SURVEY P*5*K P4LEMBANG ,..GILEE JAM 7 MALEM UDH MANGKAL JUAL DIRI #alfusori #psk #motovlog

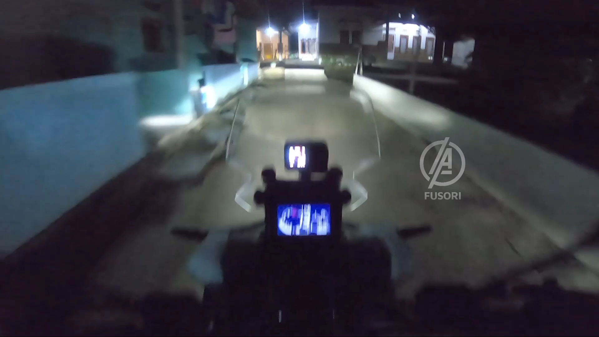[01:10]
Oke, kita malam ini mau muter-muter Palembang, tapi gue disuruh nakal nih guys. Jadi disuruh ngecek dulu ya.
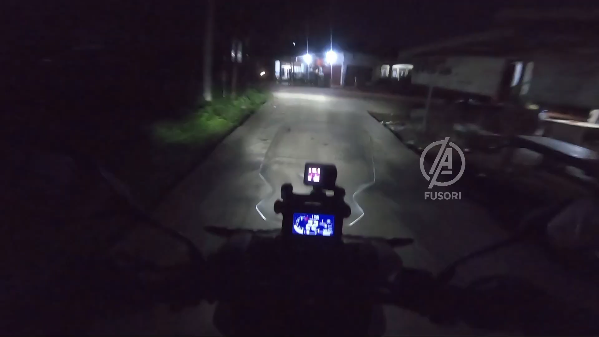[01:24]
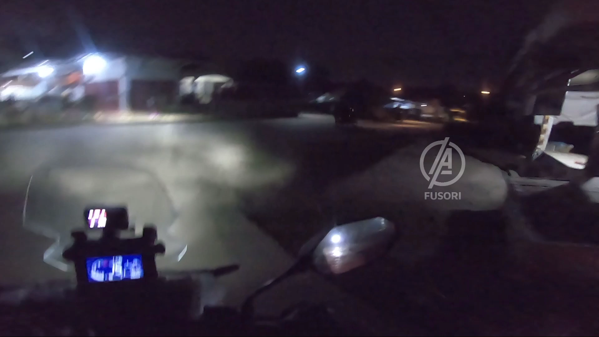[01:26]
Ngecek situasi yang ada di depan.
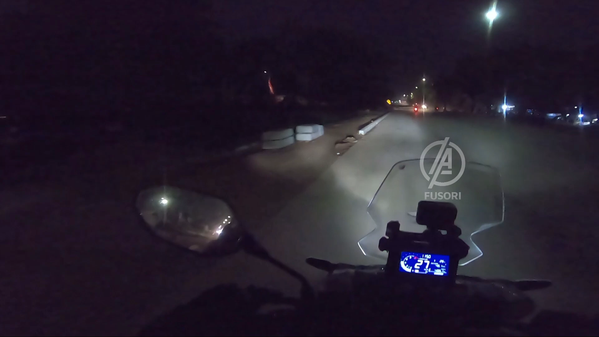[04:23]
Dunia malam. Aduh, aduh. Gue coba muter ya. Dunia malamnya Kota Palembang nih.
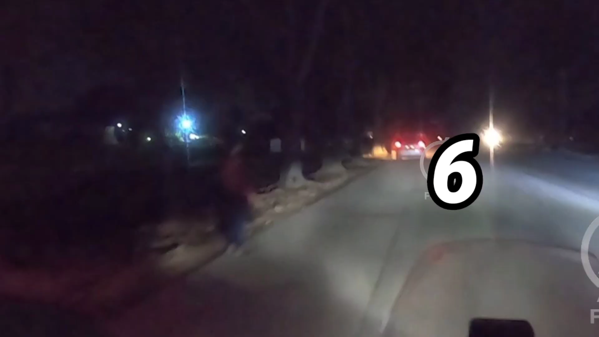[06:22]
Ini cewek, ini diangkut. Aduh, aduh,
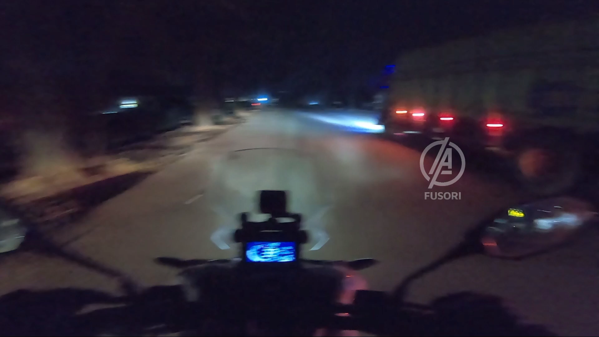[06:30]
kocak guys. Oke, gue mau cari jalan putar balik dulu. Aduh, kena jepret guys. Mana nih putar balikannya nih guys? Jauh lagi.
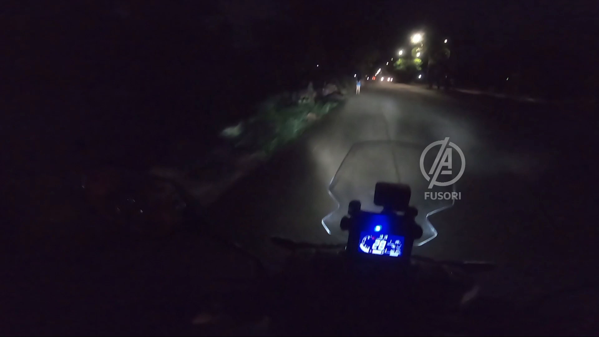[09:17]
Kok ada kayak ginian sih di sini malam-malam?
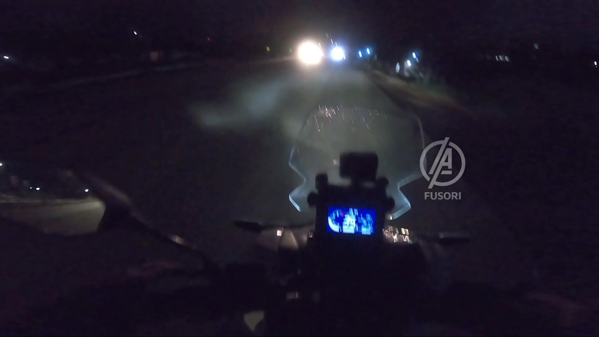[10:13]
Ditangkep. Nih. Sedang berini nih. Ya orang taunya gue dari tadi bolak-balik aja nih. Nah, kan jalannya udah egleng-egleng. Aduh, hujan lagi. Hujan lagi, guys. Kak, hujan.